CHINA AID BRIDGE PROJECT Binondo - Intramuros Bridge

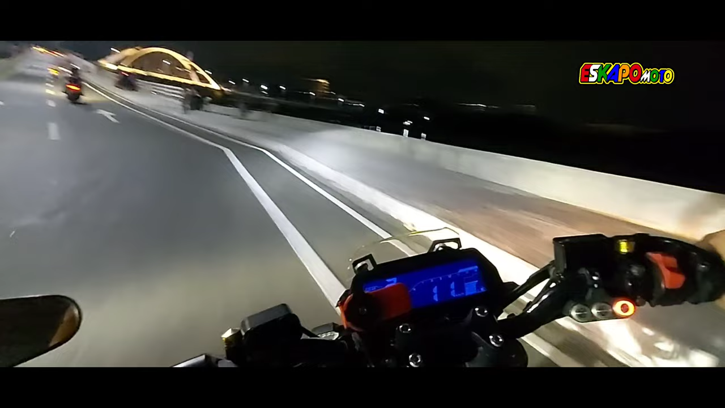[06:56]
Ayan, one way pala to. Ang kabila. Ito, papuntang Intramuros. Yun naman, sa kabila. Hindi. Papunta lang ito eh. Yun yung kabila.
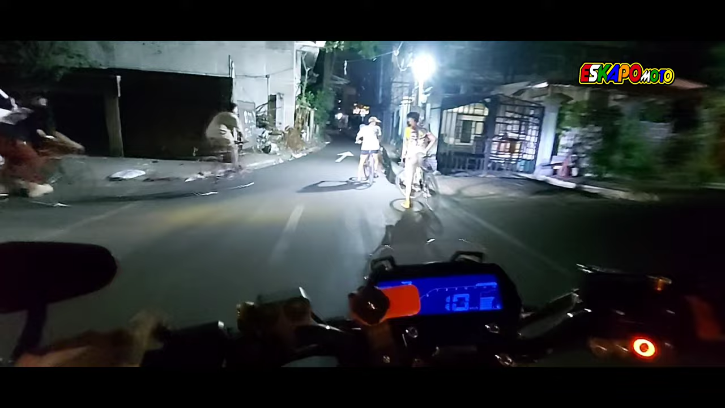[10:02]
Dito yung daan. Ito to Intramuros. Ito naman.